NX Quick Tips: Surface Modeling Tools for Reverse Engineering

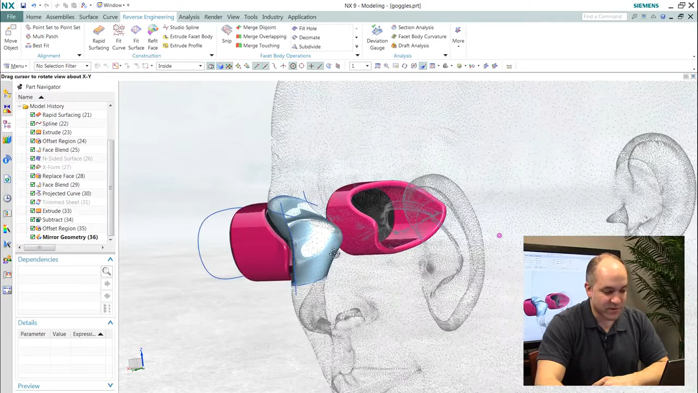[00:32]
You can see developing these goggles it's important to have the surfaces that define the eye area of the human.
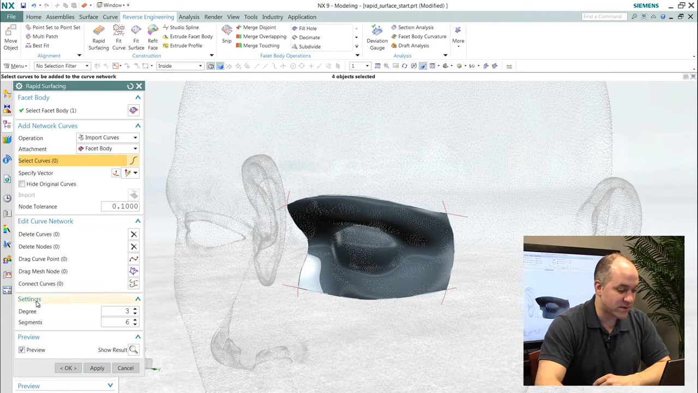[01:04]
As I mentioned, this is now feature geometry which means I can reuse it in the context of my bigger picture design.